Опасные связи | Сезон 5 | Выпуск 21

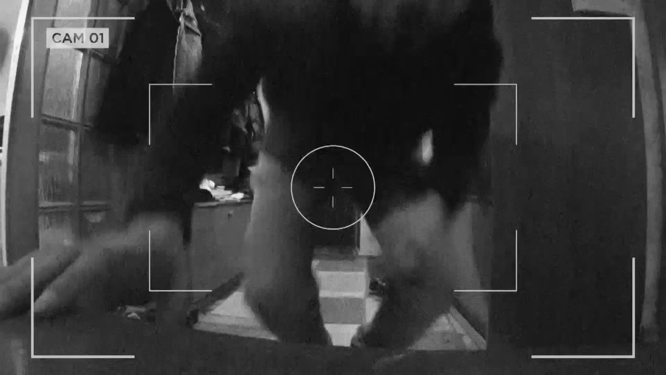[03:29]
Пока оперативники следуют за Каролиной, которая следует за Олегом,
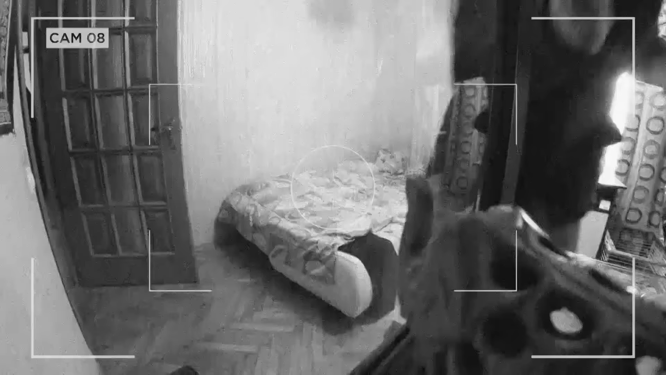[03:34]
группа обвеса занимается установкой системы видеонаблюдения в квартире супругов Терентьевых. Начали получать сигнал.
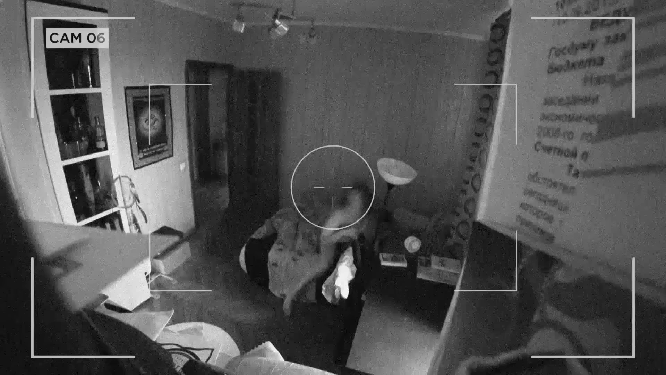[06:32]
Это очень быстро вся пришла отчёты. Как только за Еленой захлопнулась дверь, больная тут же выскочила из постели.